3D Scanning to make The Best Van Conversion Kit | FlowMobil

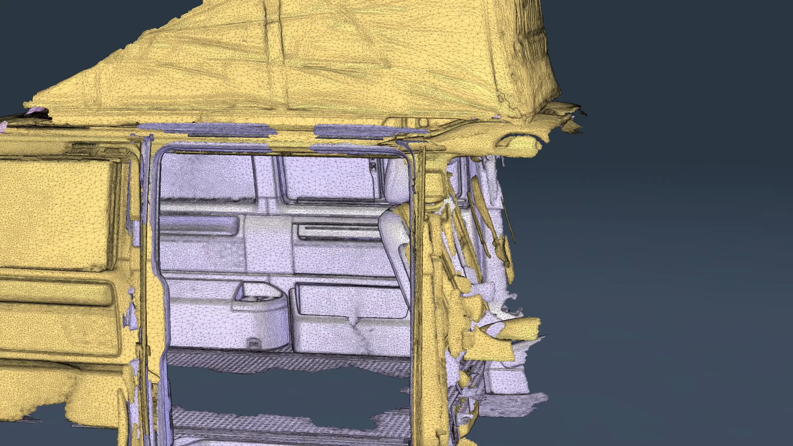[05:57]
So we have scanned these turned around as well.
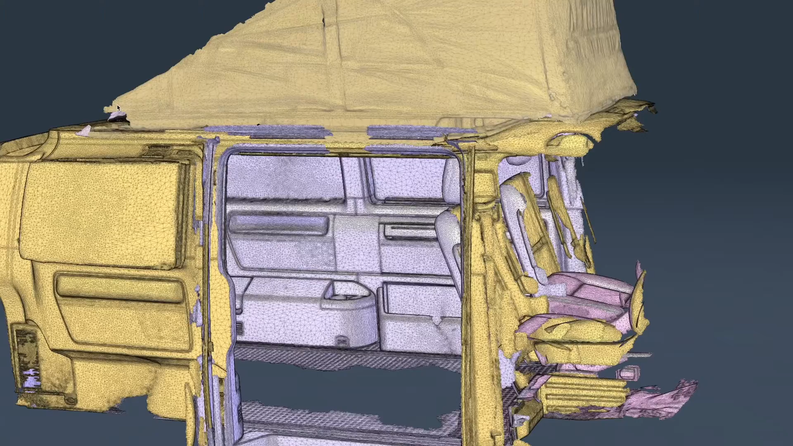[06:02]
So I think this is a very good basis to design the conversions for this car. And actually I've already did a proof of concept with the first car I scanned. So I milled some boards to the contours of the car to see if this workflow works and if it's precise enough. Just see for yourself.
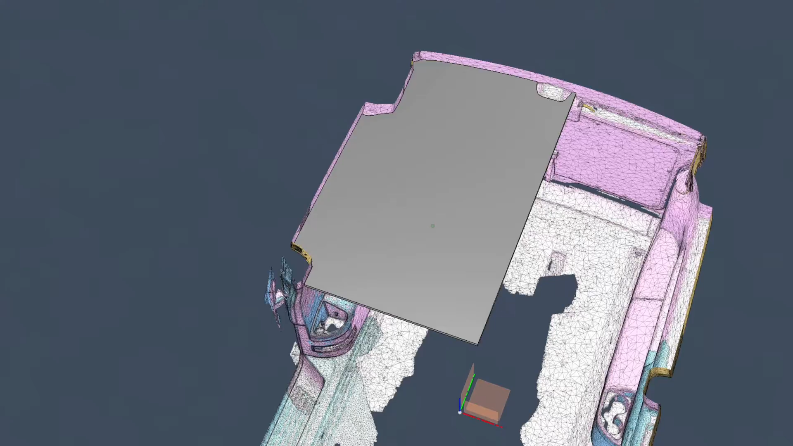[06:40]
And well, I have the pieces in part. The one in the back is a little bit reflecting.